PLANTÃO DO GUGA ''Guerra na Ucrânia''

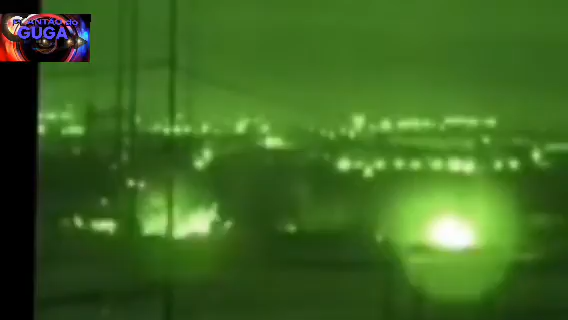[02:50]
olha lá gente, isso aqui é só um centro de um soldado da guerra, olha lá, o próprio soldado que gravou, né, a gente conseguiu aí as imagens, ninguém a favor da guerra, viu?
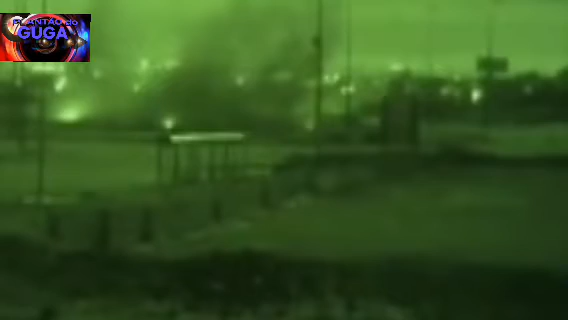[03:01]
Deixa o cara aí, às vezes ele fala, né,
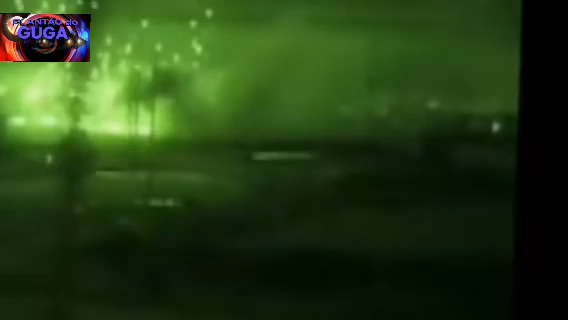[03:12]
ativa aí em inglês, é uma coisa feia, né gente?
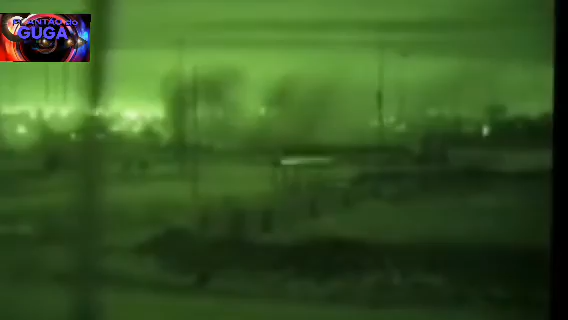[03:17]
Você tá vendo cenas aí, na guerra.